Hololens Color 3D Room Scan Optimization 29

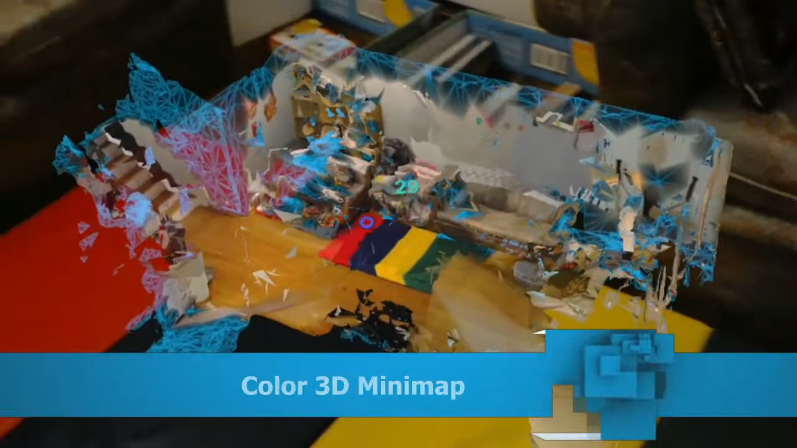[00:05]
Today I would like to show you guys something I have been working on.
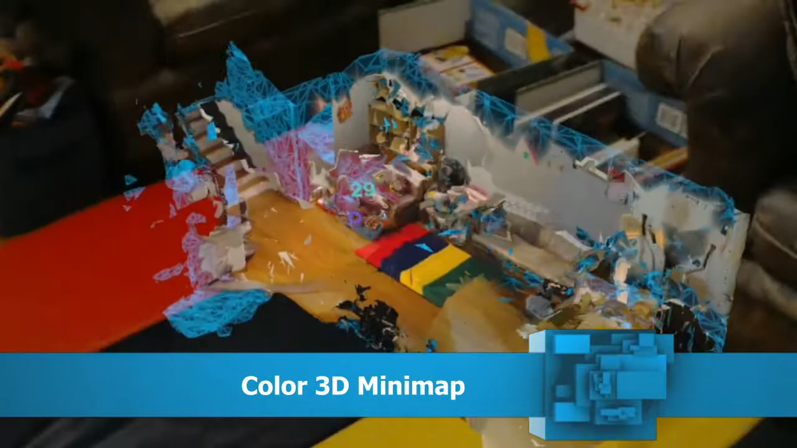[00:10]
You guys have seen this before, a scanned version of my living room in full 3D.
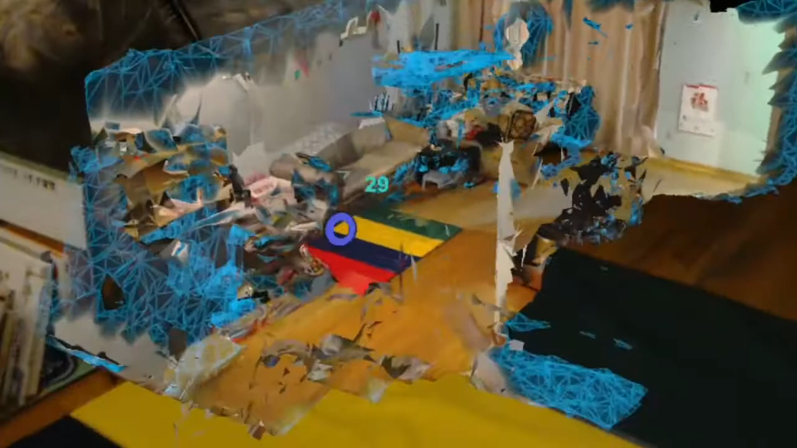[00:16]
The difference I would like to highlight this time as I walk around is really that
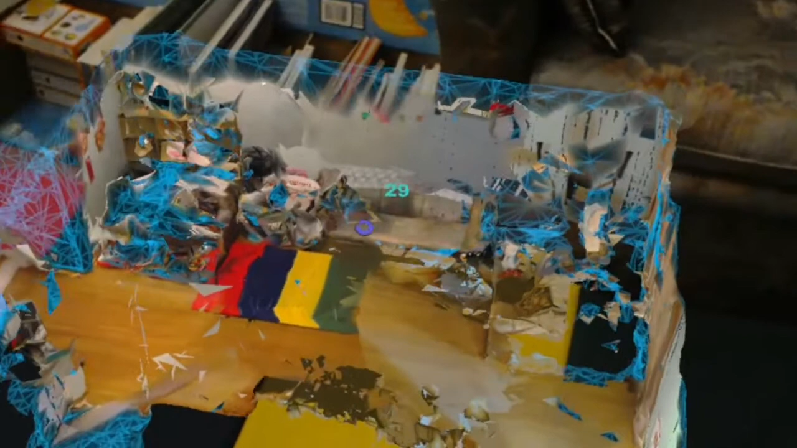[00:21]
I have been working on improving the frame rates and as you can see from this number over there, 29.
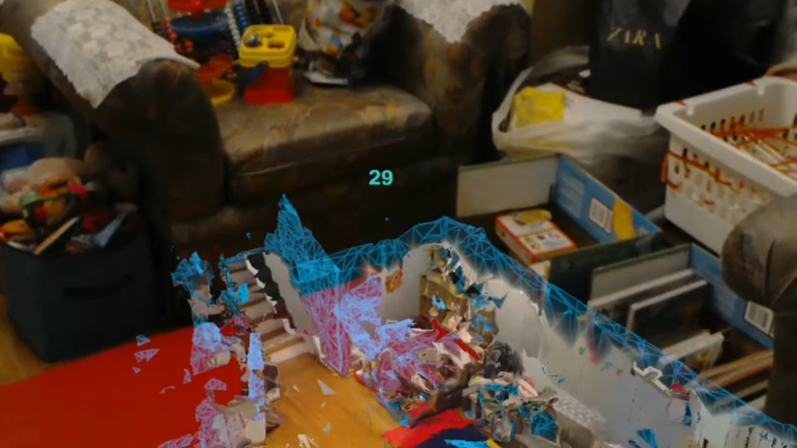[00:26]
That is the frame per second based on the FPS display from Holo Toolkit.
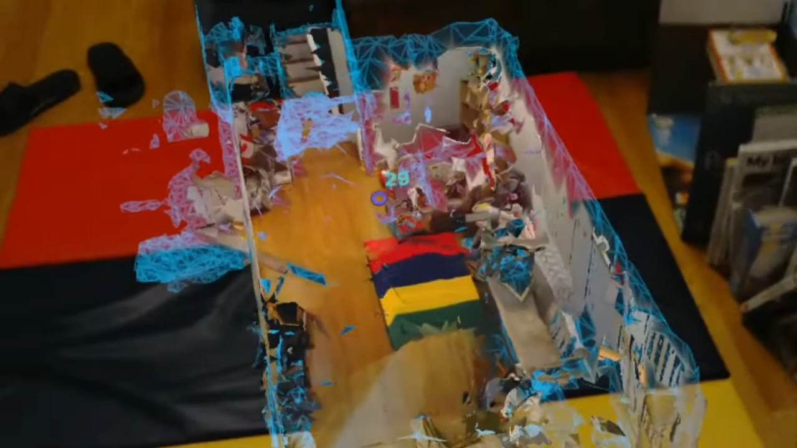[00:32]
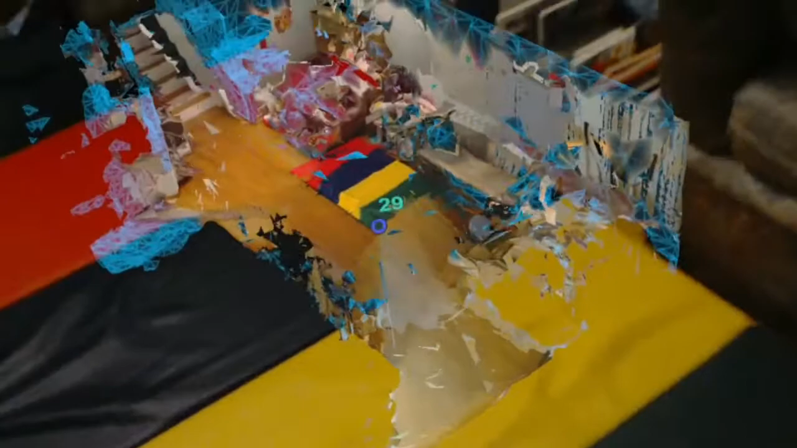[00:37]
This is all thanks to some of your critical feedback about my previous projects not having the best frame rate, so I worked really hard on that,
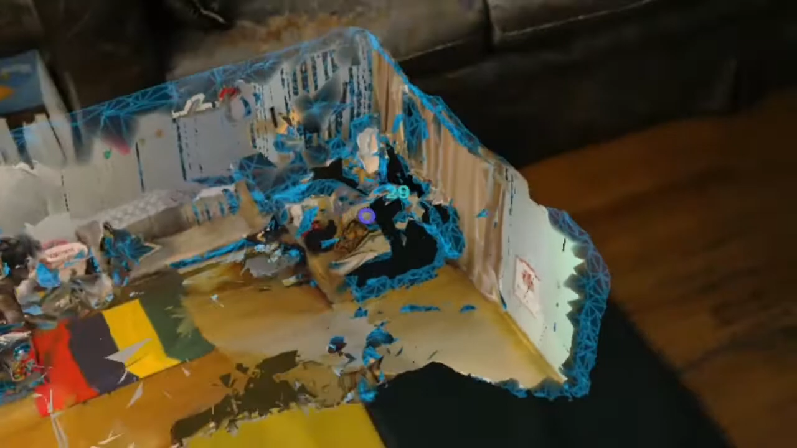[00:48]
trying to improve the efficiency of the memory usage as well as just the shader performance as well, rewriting a lot of shader code plus changing the underlying storage structure.
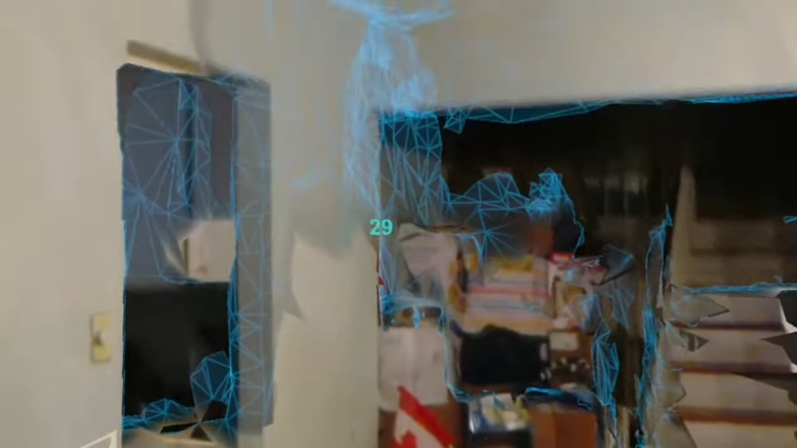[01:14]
With this texture you can see they're mapped onto the real geometry here and show frame rate per second.
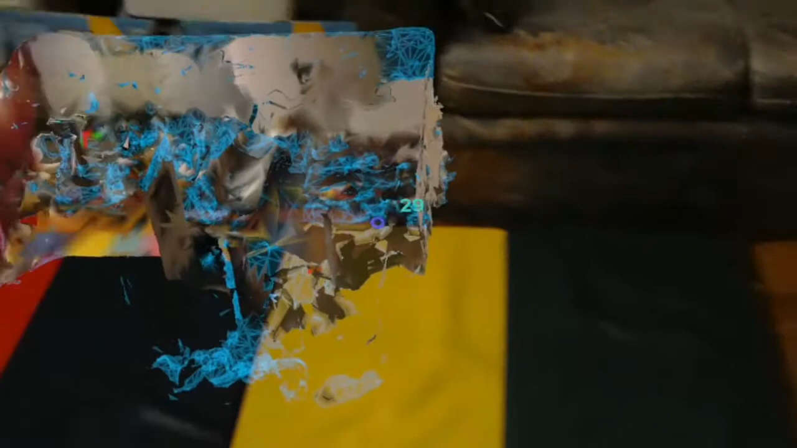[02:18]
Display best projections. There you go.
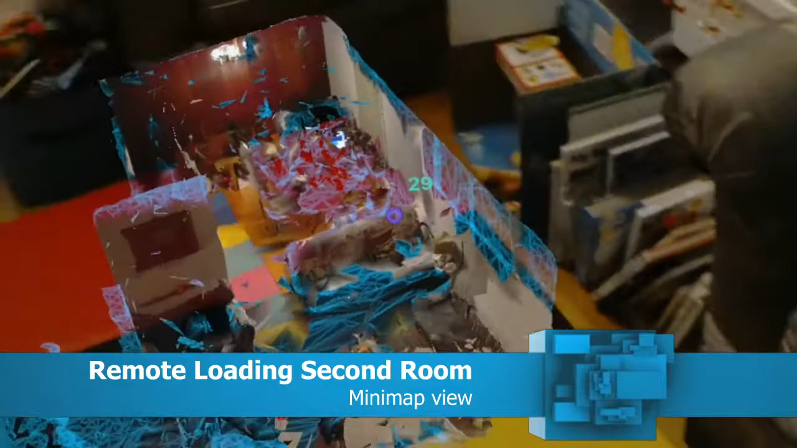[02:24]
This is another visualization of that space. As you can see, a quite different space from where I am standing right now.
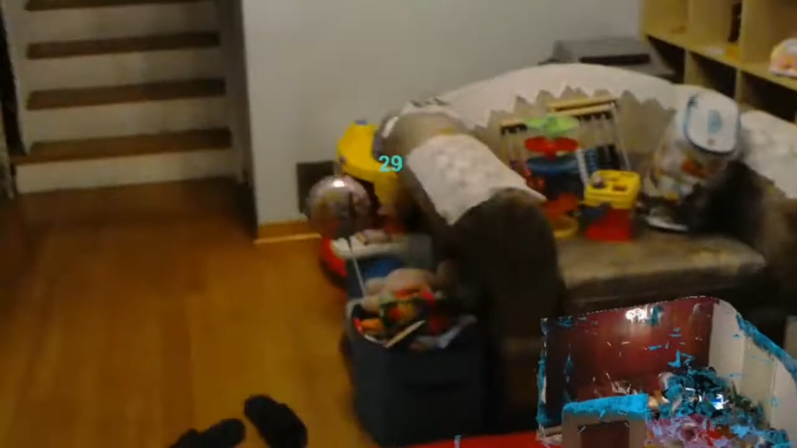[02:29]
So this is what I previously called holoportation in multi-room.
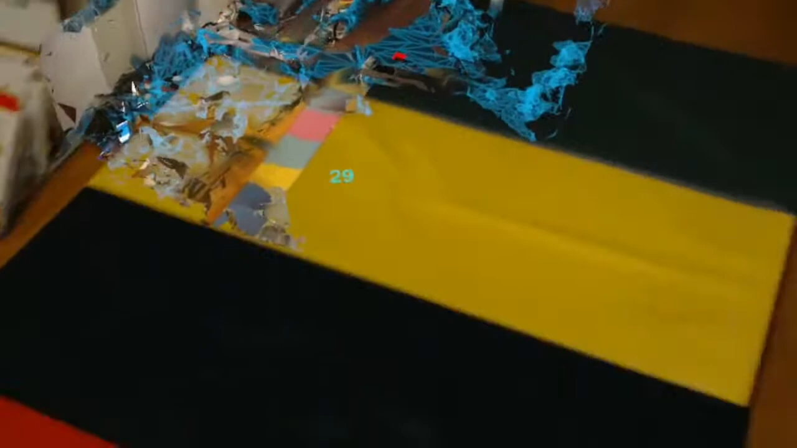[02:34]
Multi-room holoportation. But this time my frame rate is much better.
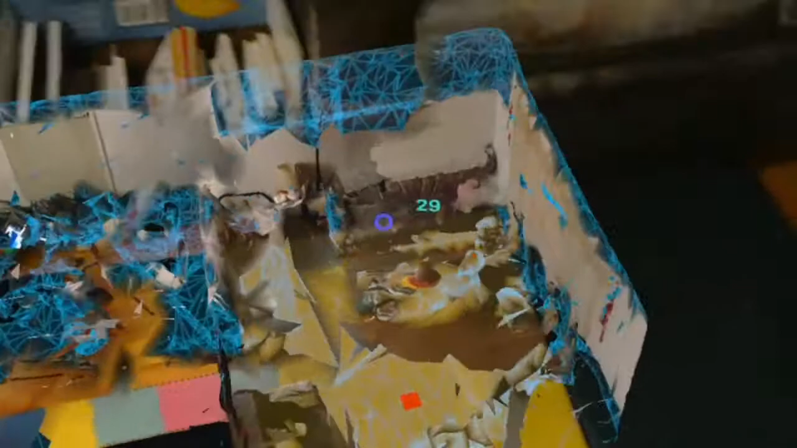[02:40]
I feel much more comfortable when walking around and taking this mixed reality capture video.